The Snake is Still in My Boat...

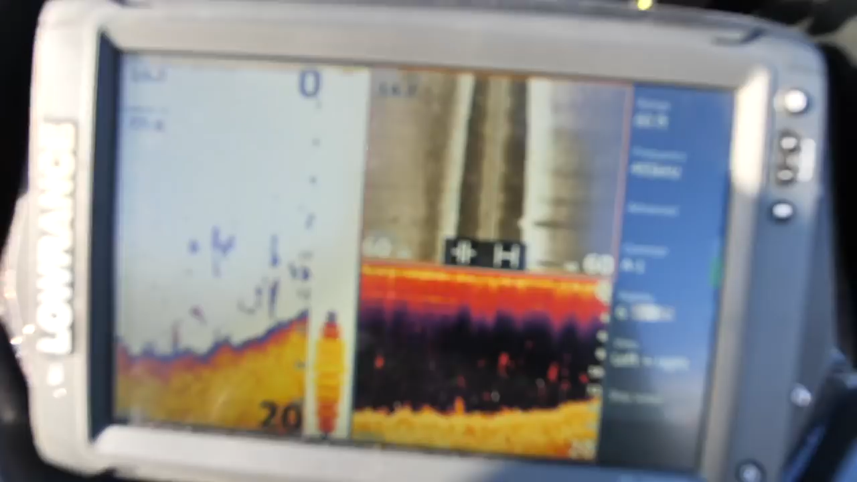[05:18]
Here's what I'm noticing here. Shad and the fish seem to be a little deeper so far.
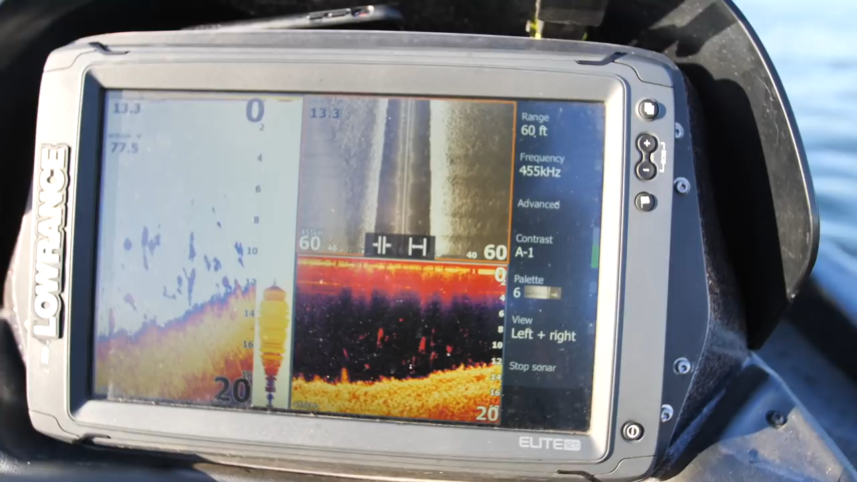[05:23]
That is bright. Why? Because that sun is coming out strong right now.